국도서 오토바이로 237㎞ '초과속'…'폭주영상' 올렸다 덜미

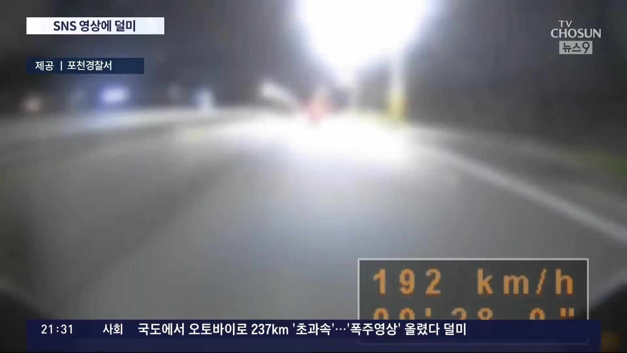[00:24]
속도가 빠르게 오르며 193km까지 찍더니 코너에 진입하는 순간 도로 옹벽에 부딪힙니다. 오토바이는 도로 옹벽을 들이받고 50여 미터를 더 지난 이곳에서야 멈춰 섰습니다.